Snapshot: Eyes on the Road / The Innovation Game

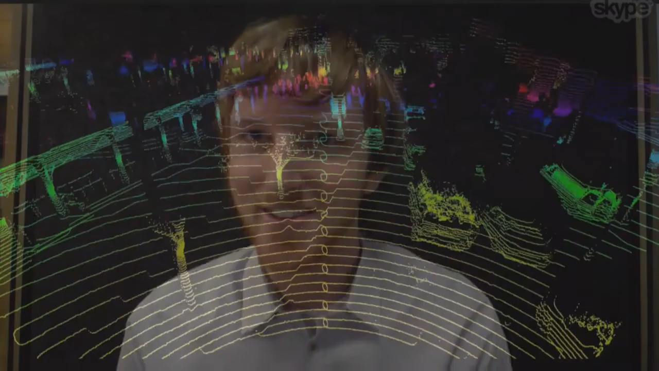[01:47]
So what you can see here is the raw 3D data coming off of our LIDAR sensor.
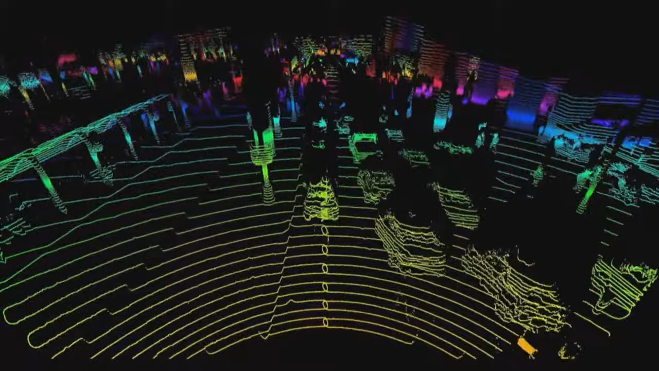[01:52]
So these different colors are representing different distances in the image. And you can see, you know, these different cars, people crossing. This is the Embarcadero in San Francisco and you're seeing all of this in real time.
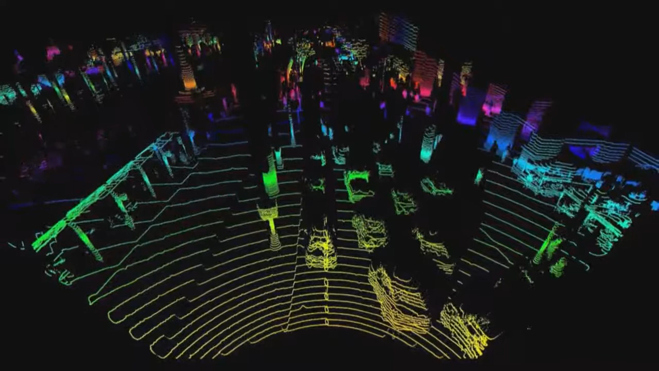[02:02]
And again, this is the raw data that no one will ever really show you that's coming off of these, you know, LIDAR sensors.
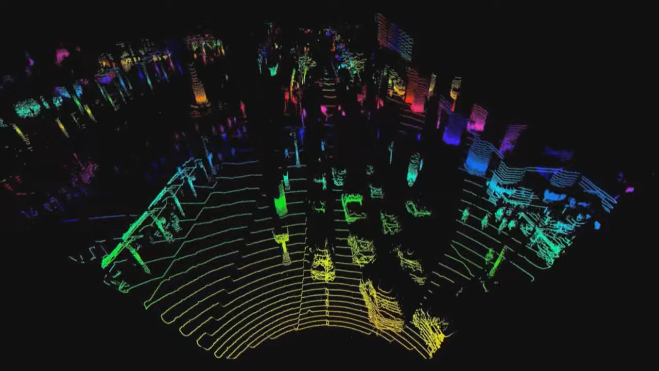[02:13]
And what's really cool about this is that rather than just being a sparse array of 3D points where you can't really construct what it looks like,
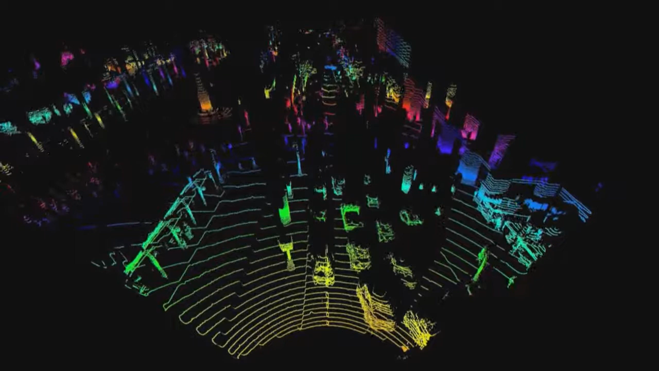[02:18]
this is actually approaching, you know, camera-like resolution from a LIDAR,
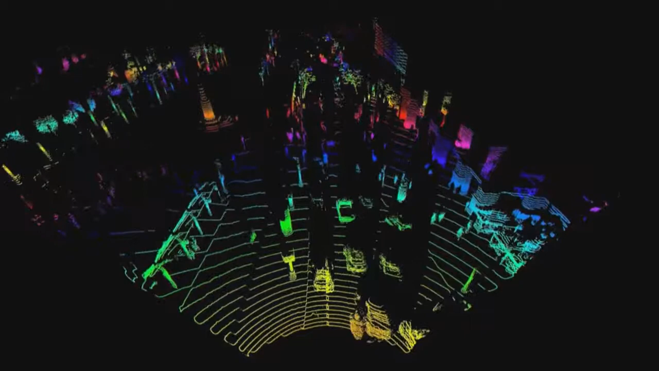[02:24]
which is really unheard of, to the point of where you can even make out what's going on in the scene by eye.
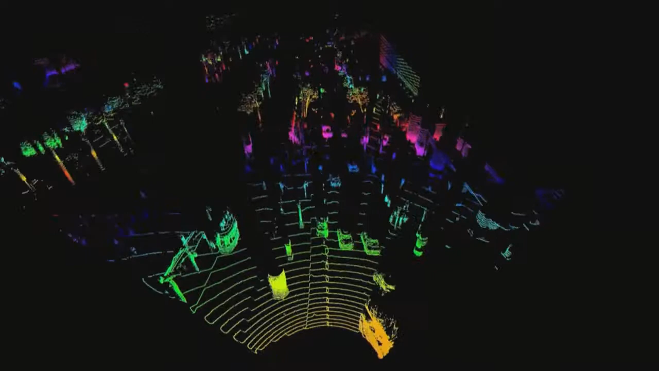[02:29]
And because of the fact that this is true 3D data, you know, we can pan this virtual camera around and show all these different possible angles,
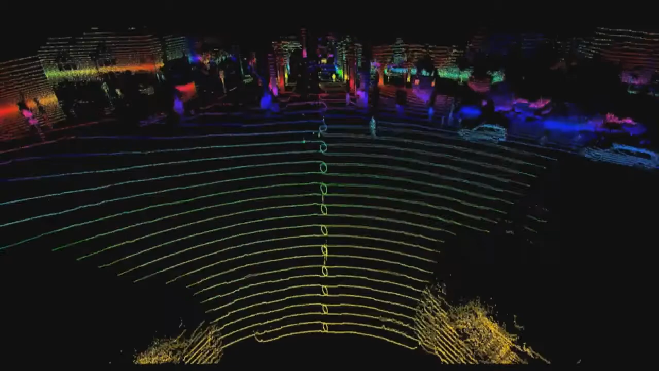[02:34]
whereas the car is actually seeing it in true 3D, though.
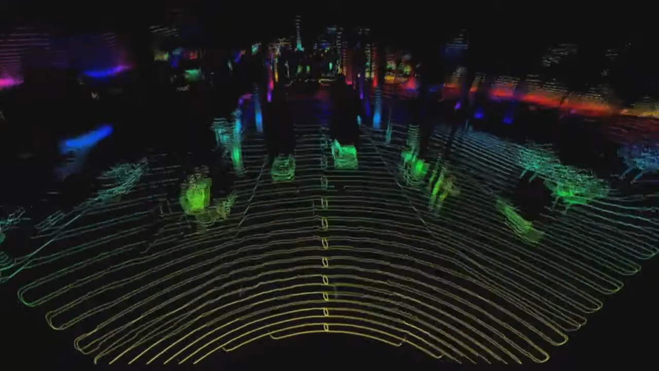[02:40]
The way that we collect this 3D data is by sending out laser pulses into the environment and measuring the exact time it takes for it to hit an object and come back. And based on that and based on us measuring, you know, the speed of light essentially of this, we can collect, you know, millions of points per second out in the environment, know exactly how far away they are.